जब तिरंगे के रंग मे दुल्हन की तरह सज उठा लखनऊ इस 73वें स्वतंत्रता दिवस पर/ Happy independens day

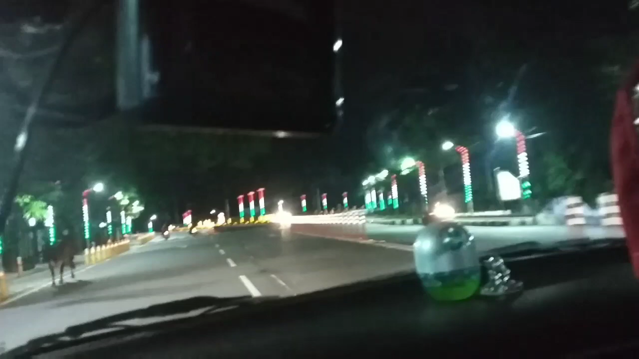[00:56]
جا رہا تھا اتنا پیارا لگا پوری روڈ پر کی مطلب ایسے
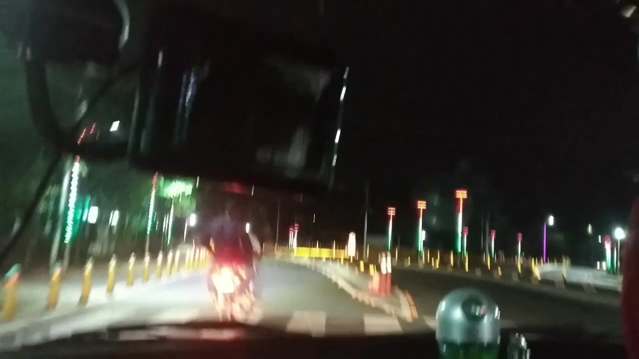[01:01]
بھی ہم لوگ مناتے ہیں اپنے سو تنترہ دیوز کو اس کی خوبصورتی کا احساس ایسے بھی کیا جاتا ہے یہ دیکھئے کھمبو پر تین رنگ کی لائٹس لگا کر